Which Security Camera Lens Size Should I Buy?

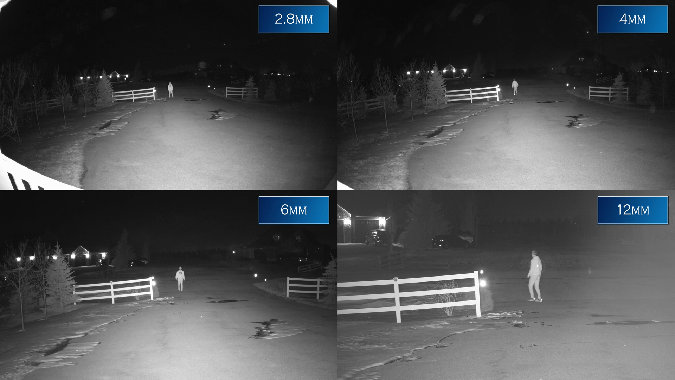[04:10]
into consideration that I'm showing you the night vision just to get an idea of what to expect from each lens size these are bullet style cameras and the lens principles apply to all types of security cameras including domes and turrets
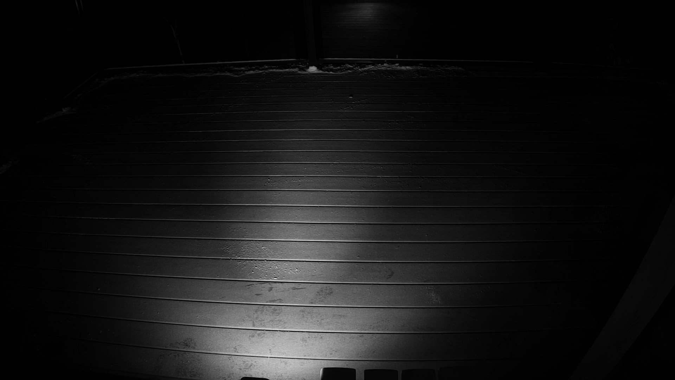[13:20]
you can see that it has two sets of ir lights one for wide and one for zoomed in
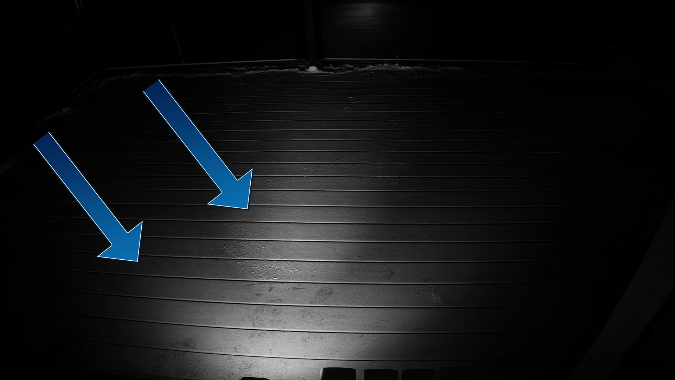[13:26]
looking from that camera's point of view we can see two distinct sets of lights
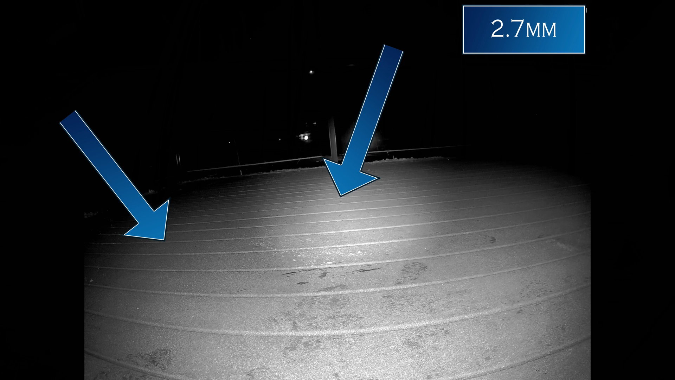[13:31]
as i zoom in the lights don't change i like this setup because when i'm at my widest viewing point the camera throws extra light off into the distance so i can see objects
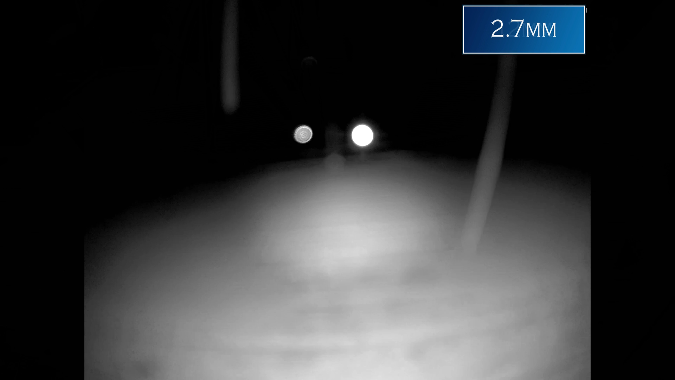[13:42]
better far away when i zoomed in i can also take advantage of that extra light let's take a look at the ir light spread for the 2.8 millimeter camera next the
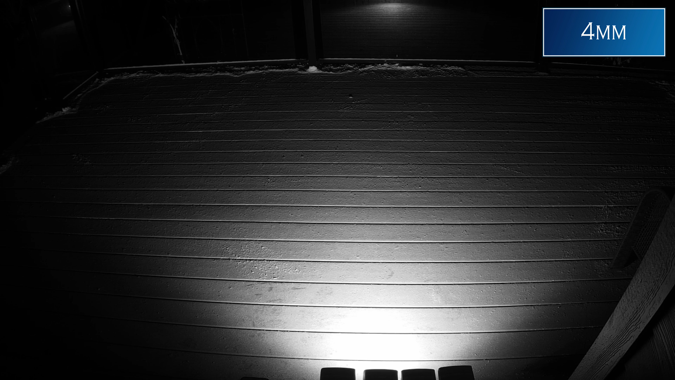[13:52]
4 millimeter 6 and 12 the ir light protection angles are obviously